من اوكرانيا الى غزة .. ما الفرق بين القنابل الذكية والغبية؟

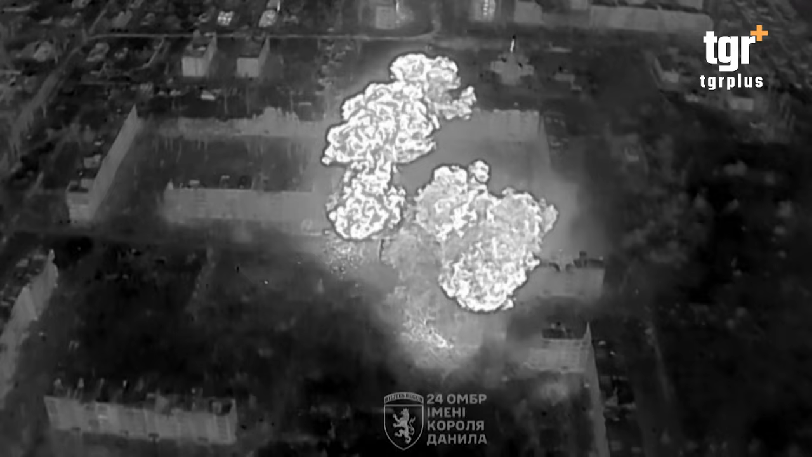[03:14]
متتالية وتقود لأضرار جسيمة في بعض الأحيان شأنها في
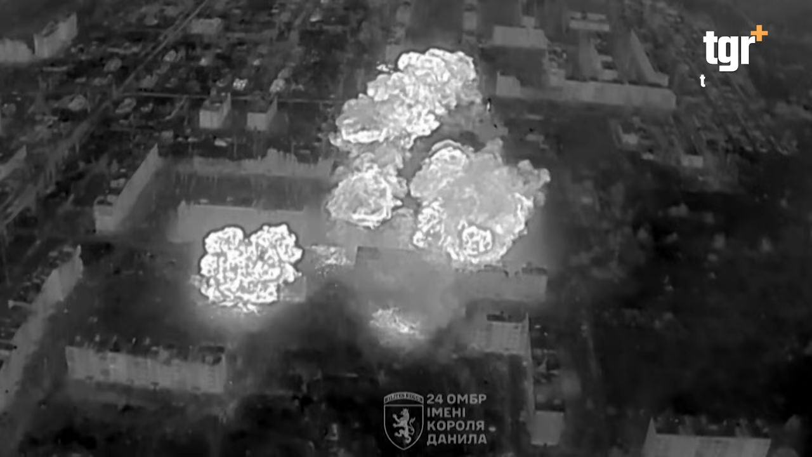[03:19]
ذلك شأن استخدام القنابل الغبية وبذلك أصبحت الأسلحة الذكية بمرمى هشاشة الهدف من تصنيعها
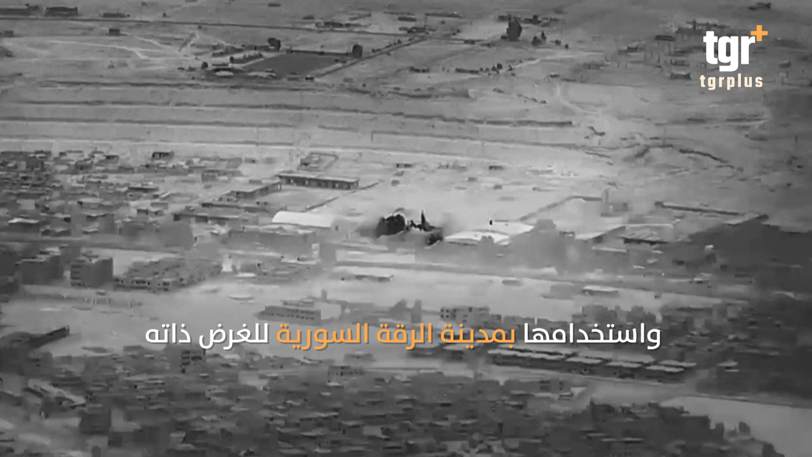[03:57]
الذاته حيث كان الهدف منها تقليل
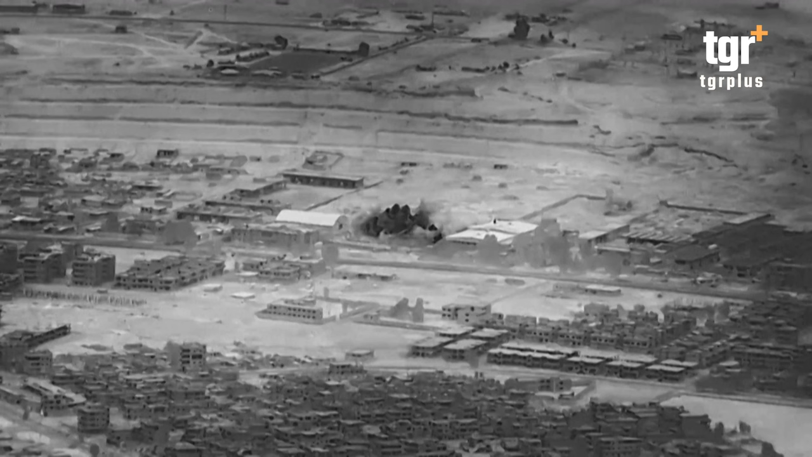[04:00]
الأضرار المادية وتجنب سقوط ضحايا بين المدنيين إلا أن النتيجة جاءت بتدمير عديد المباني وقتل الألاف
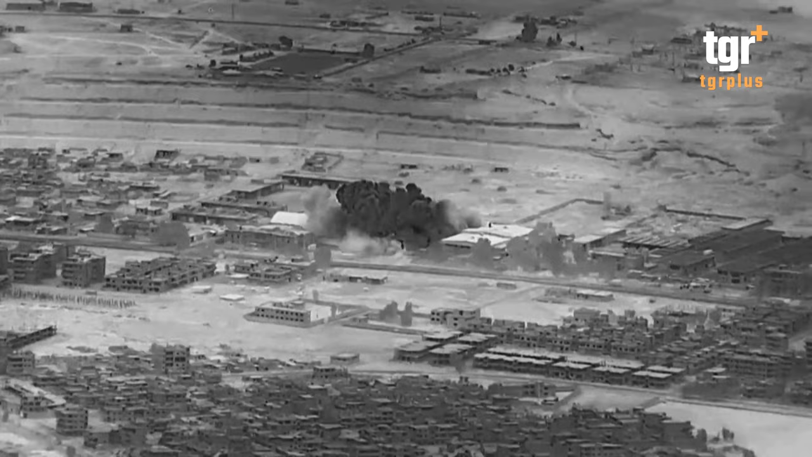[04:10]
واستخدامها أيضا من قبل أوكرانيا في قصف الأهداف الروسية